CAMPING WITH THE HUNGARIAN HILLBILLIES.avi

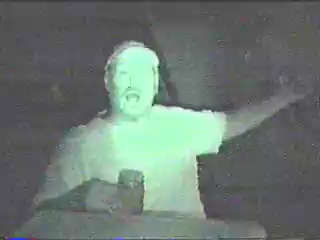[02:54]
And it's a green sun and a beautiful black sky. We have a tent. And there's a tent.
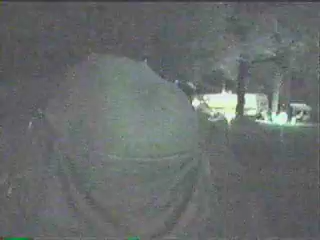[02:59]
We have a tent. And there's... yeah. Light sculptures. Let me put this on.
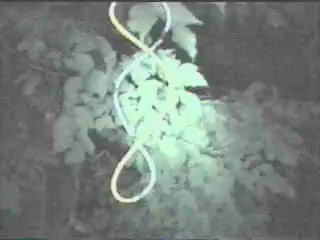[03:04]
Yeah. Day... um... oops. Let me put this on. Day vision. I think. Wait a minute. Let's switch. There it is. There's... There's the light sculptures.
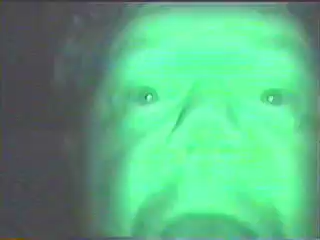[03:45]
It's my face. I'm way over there. I mean... I'm way over here.
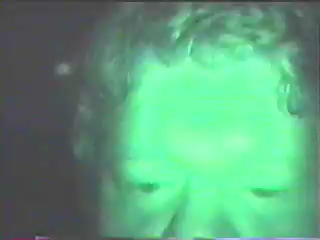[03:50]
So put that over there. Where the Joe is. Am I green?
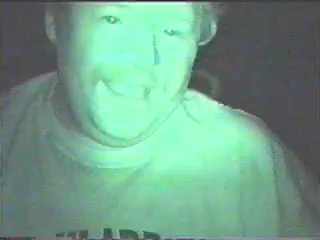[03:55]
Yes. I'm in green. Johnny is green. I'm going to change the CD.